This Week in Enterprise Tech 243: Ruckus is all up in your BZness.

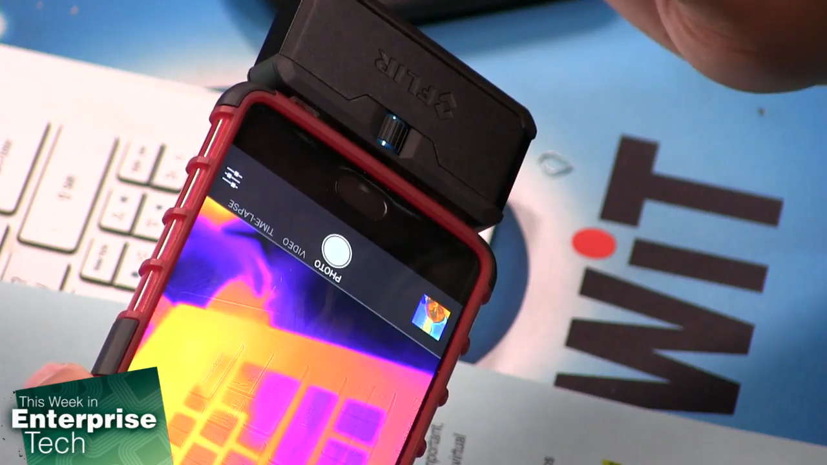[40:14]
Because what they figured out was it's very, very inconvenient if you have to take your phone out of the case in order to use it. So they've made the connector adjustable. I love that.
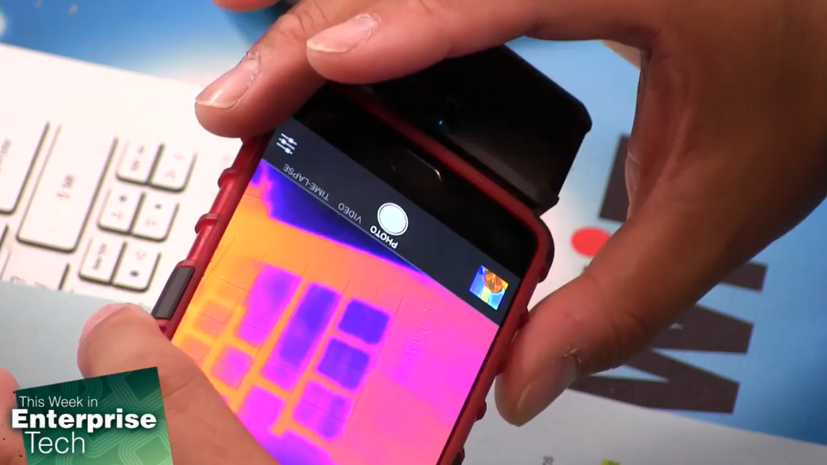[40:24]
And that alone makes it good enough to upgrade. Now, this is the real-time imagery that I'm getting from my FLIR camera right now. And again, one of the things that they do here that other products don't do is they allow you to do a composite image.
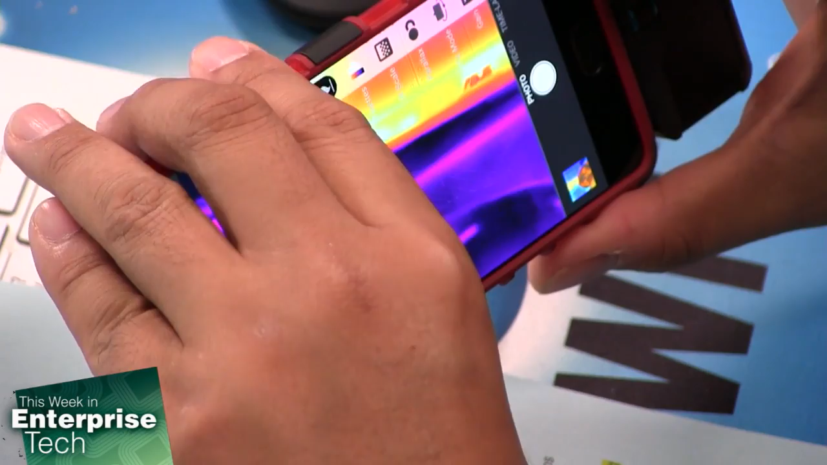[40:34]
So this is what the regular sensor looks like. This is what the infrared sensor looks like, which is just a blob. And then I can composite the two. So now I get the infrared sensor, but I'm also getting details. I can actually see text and icons on the screen that I would normally not.
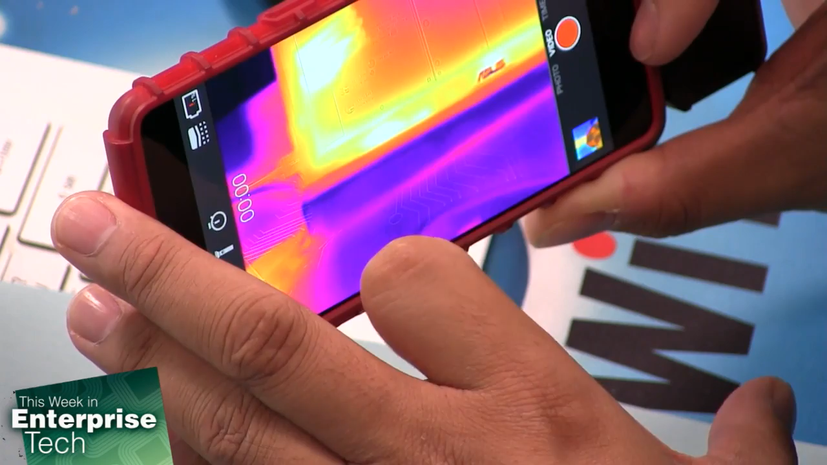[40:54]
The other cool thing about this is there are several different modes that allow me to identify individual pieces of information that I might want.
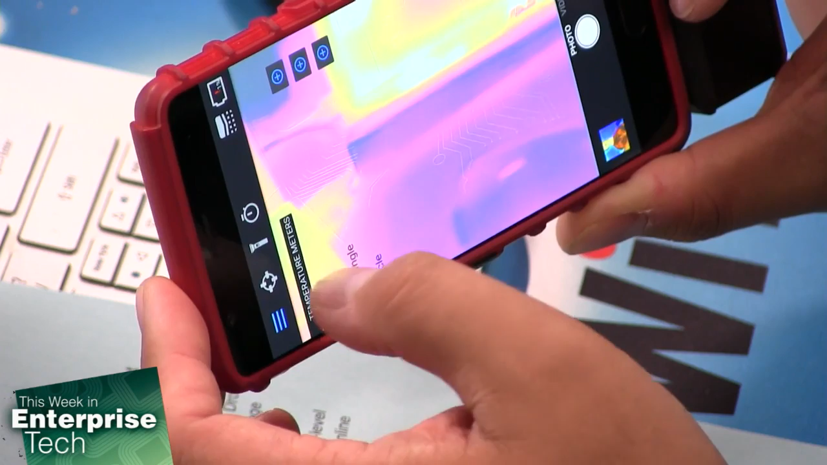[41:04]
So, for example, I could look for temperature ranges and spot. And this is super, super accurate so that I can actually see what temperature are individual pieces of imagery that I have on my screen. You know, this is a great, great tool. I won't be using it all the time, but it is one of these things that it's now become part of my assessment.
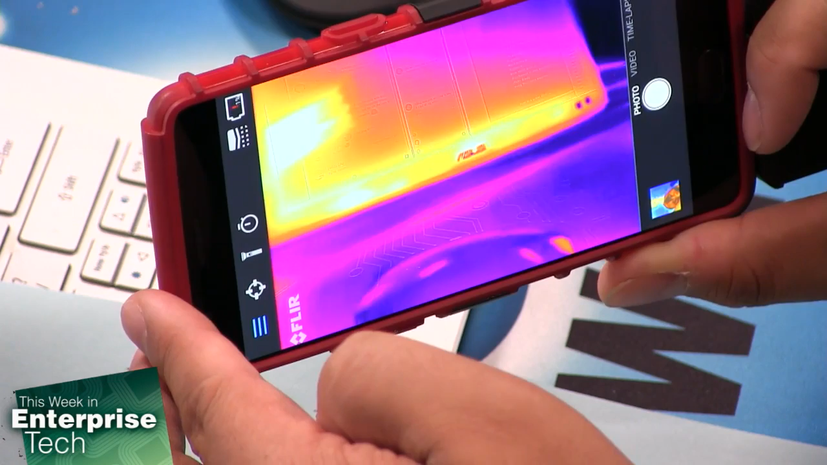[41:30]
Anytime I go into a new workspace, into a new workplace, I'm looking for IR abnormalities because that's normally an indicator of something that would be of interest.
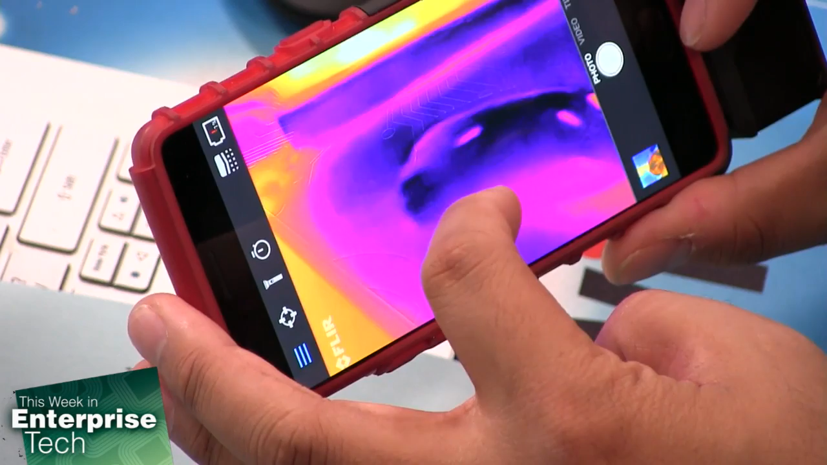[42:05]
And if you look at the decay heat, you use the spot meter to figure out which ones are hottest. You can figure out the order of the keys that they hit.